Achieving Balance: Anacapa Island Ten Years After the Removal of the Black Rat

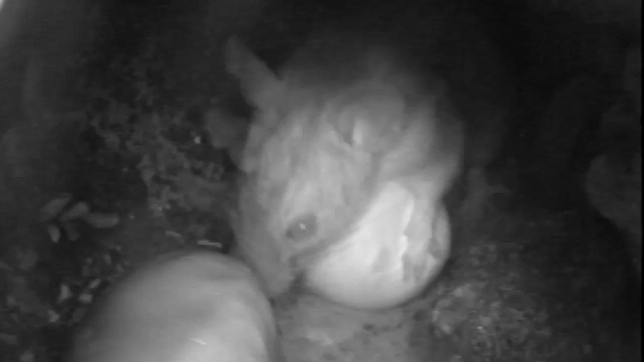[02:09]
In this infrared footage, a rat is seen attacking decoy eggs placed in a nesting site on Anacapa.
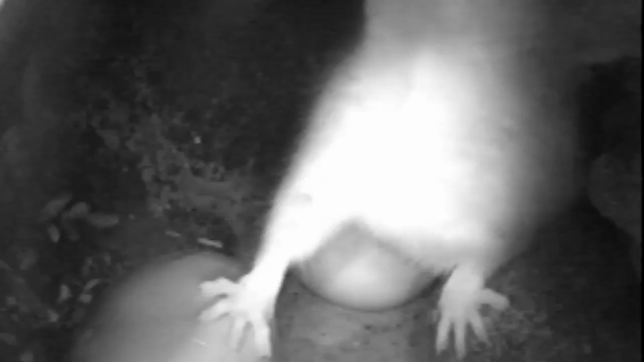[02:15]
The eggs are similar in size and appearance to native seabird eggs. I mean, the rats affected everything here.
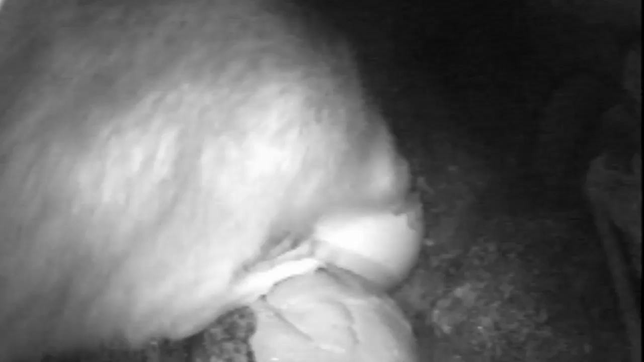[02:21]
They affected the gulls, they affected the murlets, they affected the mice, they affected the lizards, they affected the vegetation.